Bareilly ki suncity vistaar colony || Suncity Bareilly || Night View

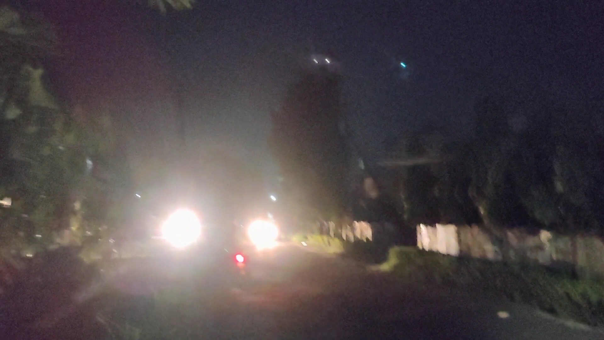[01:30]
अच्छी कलौनी है ग्रीनरी काफी है कलौनी में अंधेरा हो रहा है तो शायचे इतना अच्छे लगे साब ना देख
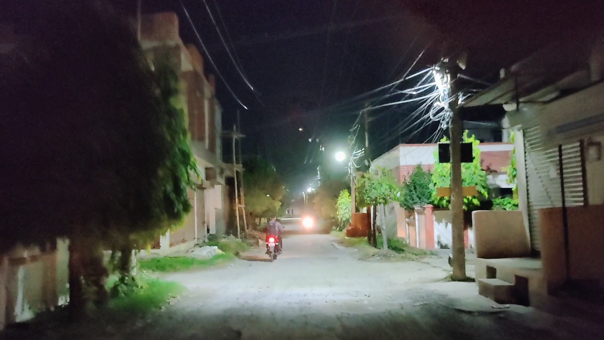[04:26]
है उसी रोड पर ये केज
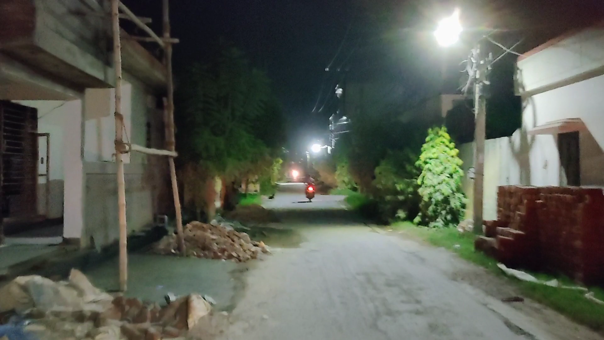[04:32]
मिल गया है जाके आपकी आप देख सकते हैं दूस्तो अच्छे मकान हैं काफी मतल्ब अच्छी
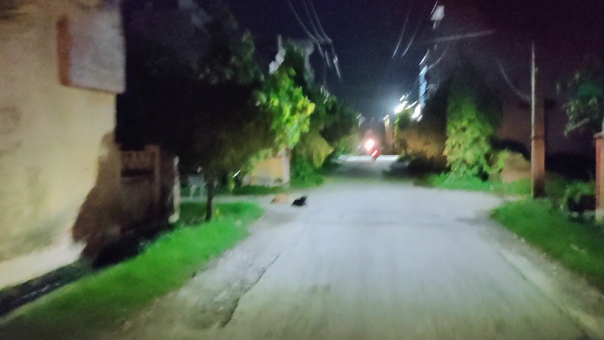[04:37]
कलोनी है और बड़ी भी काफी है इक नीचोटी नहीं है और अगर आपको कभी इस कलोनी में आना है तो आप आराम से आ सकते हैं इक को सेटलाइट से अपू डारेक्ट आटो मिल �
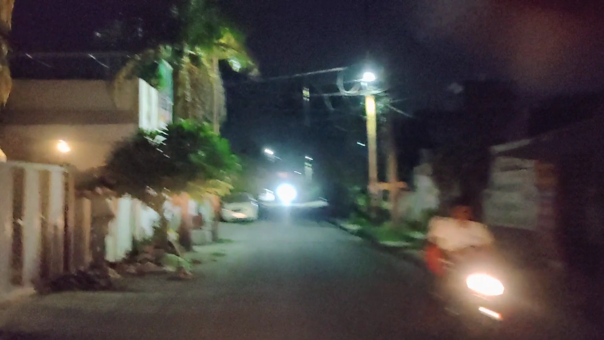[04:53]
तो आपको किसी प्रकार के असविदा नहीं होने वाली दोस्तों यह आप देख सकते हैं नजारा फुदा संसिटी कलाउनी का बहुत ही शांदार बहुत ही पॉष कलाउनी है और यही वह एक्जिट वाला गेट है इससे हम लोग एक्जिट करेंगे अभी इस कलाउनी से
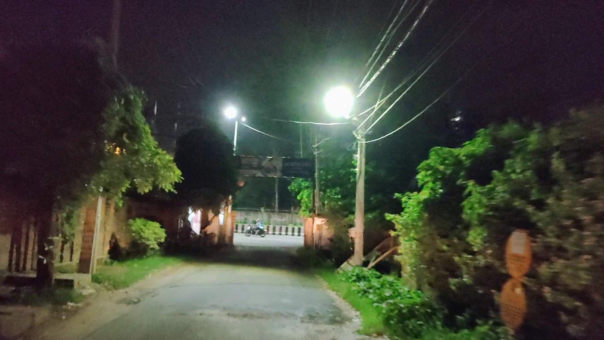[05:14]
यह देखिए कि अच्छी इससे क्योर्टी की वरस्ता है दोनों गेटों कर गार्ड बैठे हुए